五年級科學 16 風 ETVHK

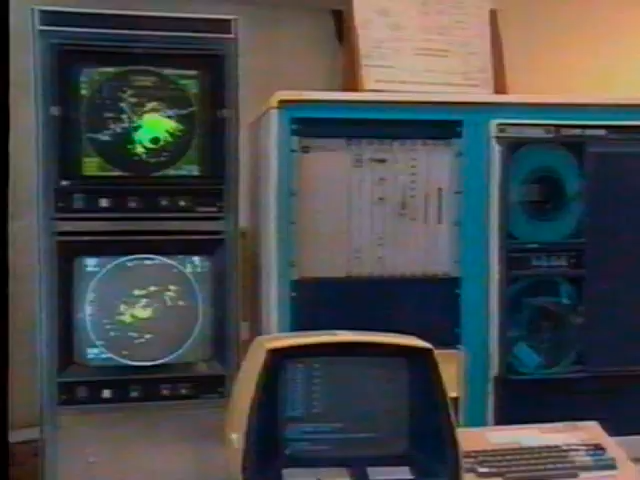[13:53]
他们是用雷达来探测台风的位置。
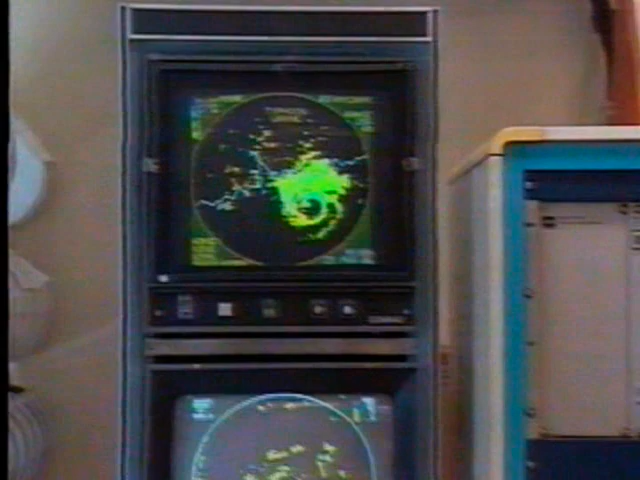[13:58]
现在科学发达，我们还可以利用人造卫星监视台风的动向。